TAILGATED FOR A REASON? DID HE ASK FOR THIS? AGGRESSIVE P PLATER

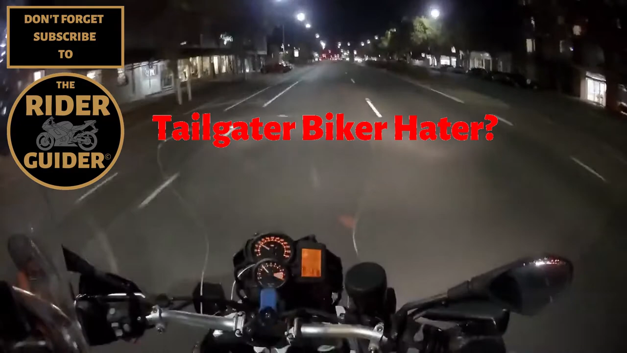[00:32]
Right, let's set the scene. Two lanes. I've got a motorcyclist in front of me.